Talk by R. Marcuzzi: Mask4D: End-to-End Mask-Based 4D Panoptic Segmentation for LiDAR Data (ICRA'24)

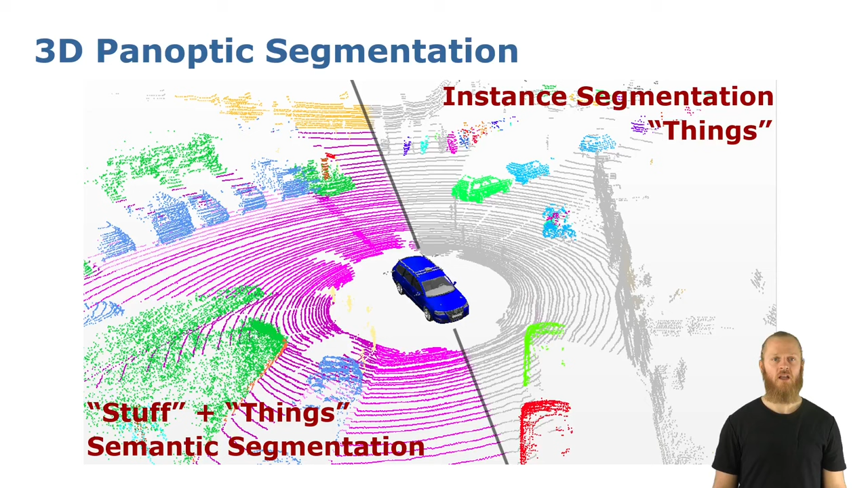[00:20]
The task of 3D panoptic segmentation aims to segment the scene and also identify other agents, which means performing 3D semantic and 3D instant segmentation together. 4D panoptic segmentation extends this task to the temporal domain.
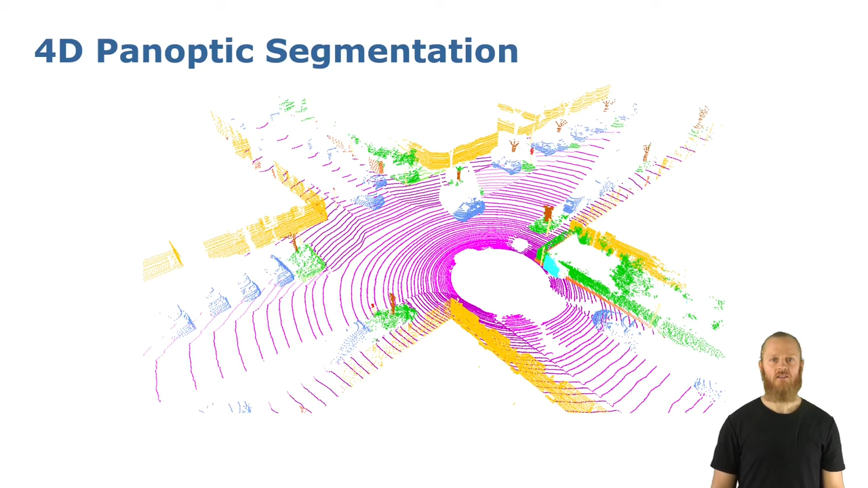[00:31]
This means tackling 3D semantic segmentation and 3D instant segmentation consistent over time.
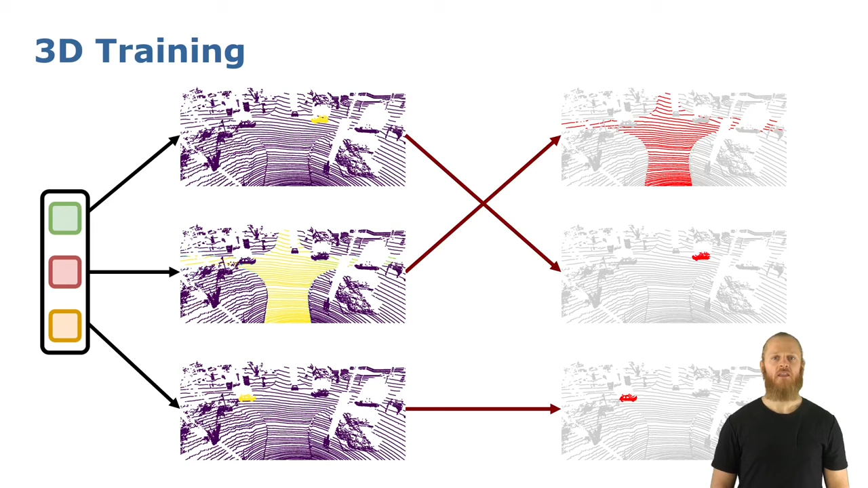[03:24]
In order to do this, we use the Hungarian algorithm to match the most similar ground truth and prediction, and then we compute for each one of these pairs two losses, one to maximize the mask similarity, and another for the semantic class. So far we have seen how to tackle 3D panoptic segmentation.
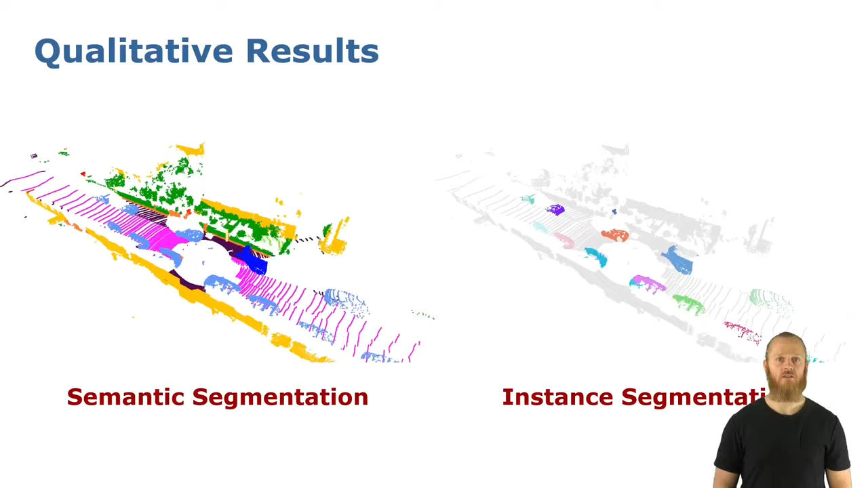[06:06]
On the left, we can see 3D semantic segmentation,
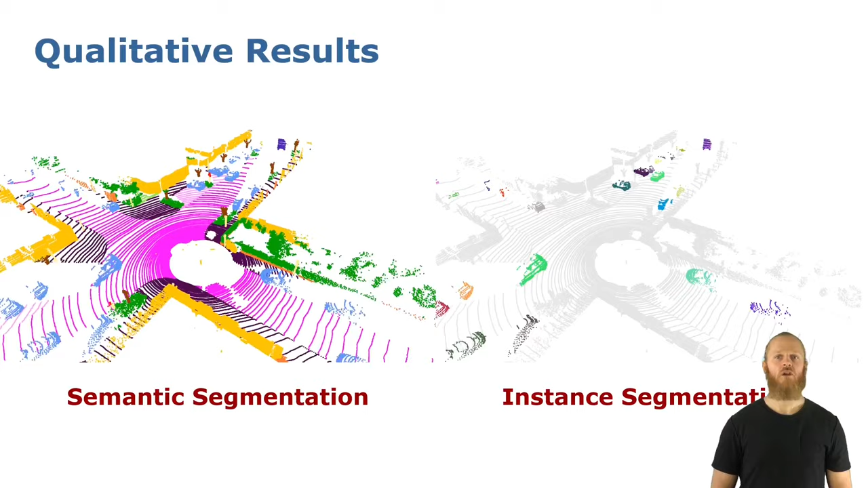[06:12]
where we do not differentiate between instances of the same class, and we assign a color to each point representing its class. On the right, we see 3D instance segmentation,
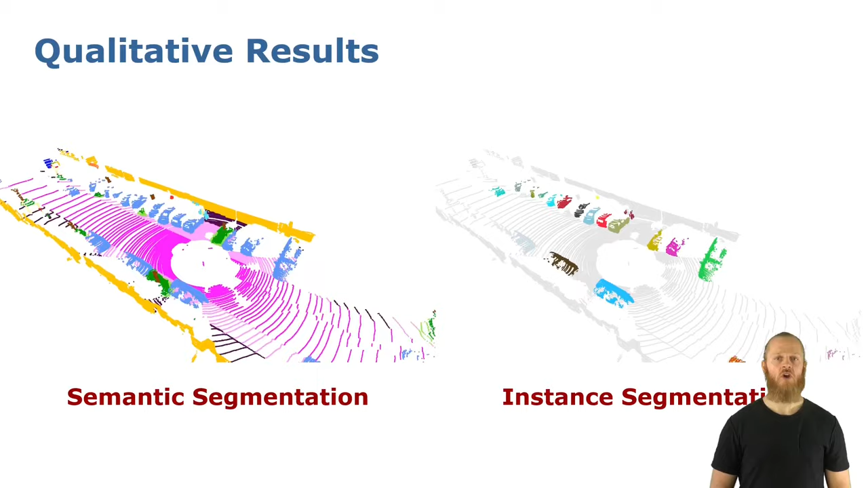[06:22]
where we only color the instances representing its instance ID, and we can see that the instance IDs are indeed consistent over time.